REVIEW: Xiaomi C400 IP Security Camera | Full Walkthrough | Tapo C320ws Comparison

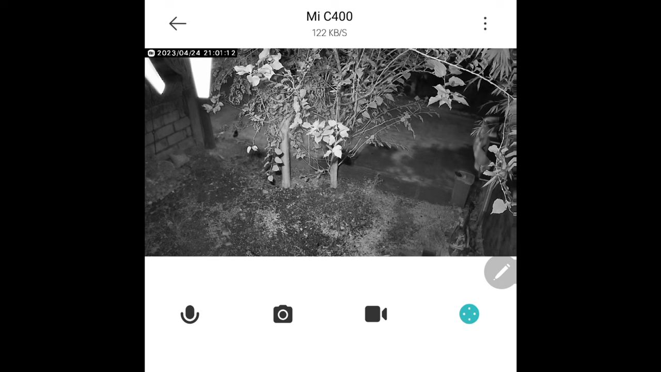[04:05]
I put the Xiaomi C400 under night vision mode and also the TAPO
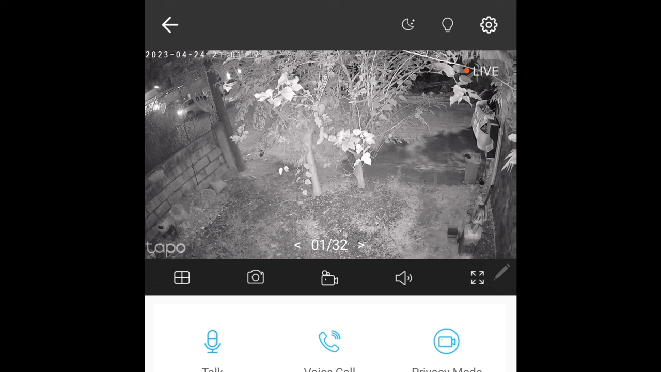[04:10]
C320WS is also on night vision mode. I turned off the LED light of the camera so that I could get a good comparison between the two cameras. So this is the TAPO C320WS night vision shot while this is the Xiaomi C400 night vision shot.
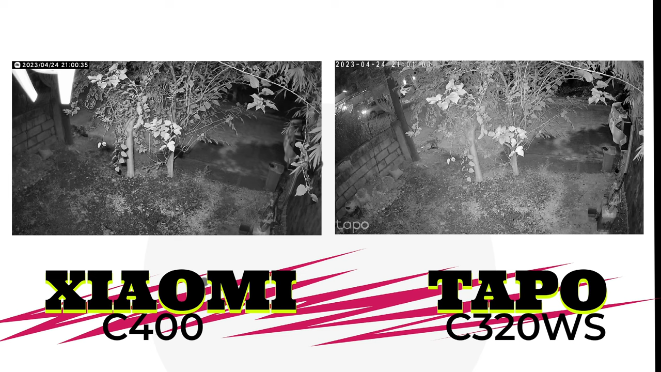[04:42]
Again, we can clearly see that the shot of the C400 is tighter because it's not as wide as the TAPO C320WS but the contrast of the image is sharper as compared to the TAPO C320WS.
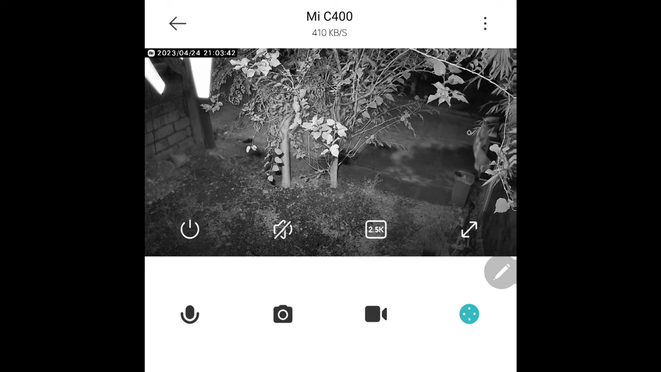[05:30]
area which is already a distance from the camera. If you compare that with the TAPO C400, it looks like it's dimmer or darker. Let's try to tilt up. Let's see. I can... the camera... yeah. It looks like the C320WS of TAPO can have a better image
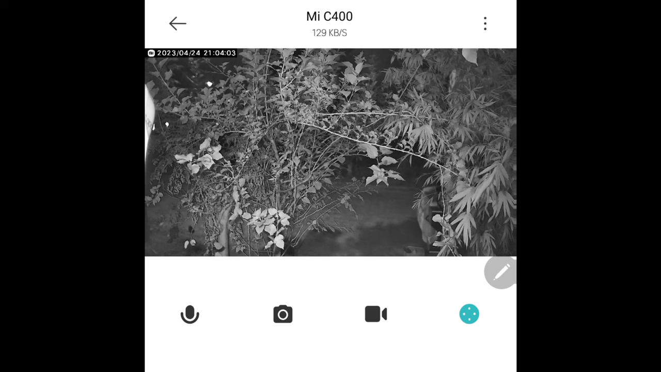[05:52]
even at a harder distance because again, the TAPO night vision sensors can reach up to 30 meters.
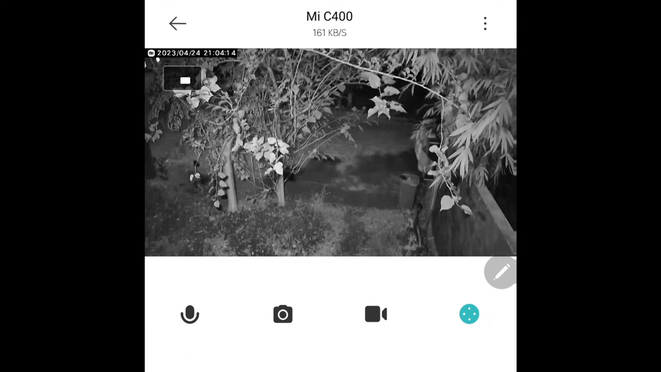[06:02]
Maybe that's basically the reason why TAPO has a better image at a distance.